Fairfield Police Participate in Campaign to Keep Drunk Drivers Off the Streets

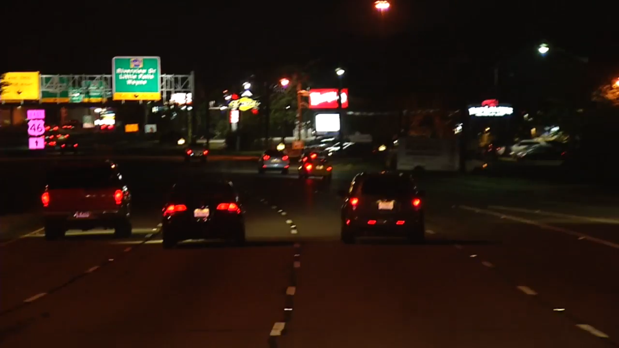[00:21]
We're looking for cars weaving in and out of traffic or vehicles like this one barreling down Route 46 at way over the speed limit.
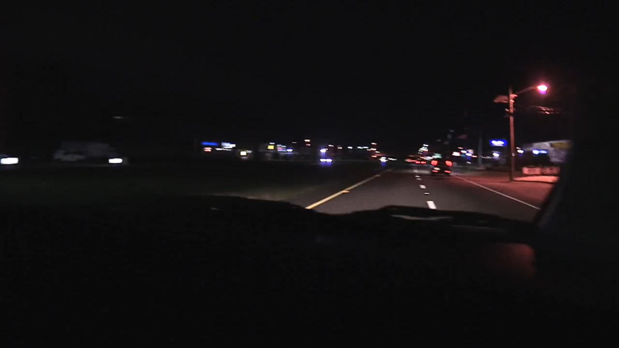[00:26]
It takes us a couple miles to catch this guy. The guy doing 67 in the 50 way back in Fairfield.